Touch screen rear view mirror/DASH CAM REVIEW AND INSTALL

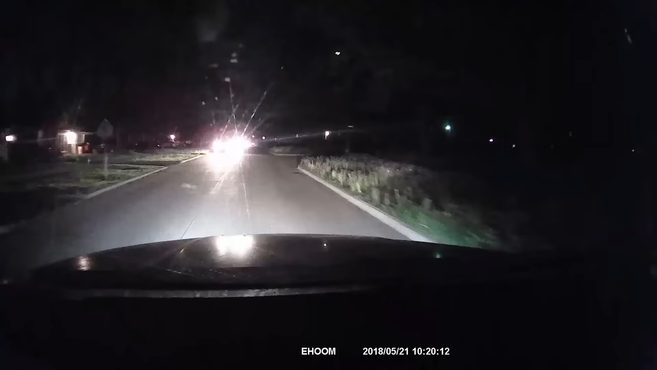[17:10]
alright guys so this is our first run at the night vision alright we just turned down a side street it's a little bit darker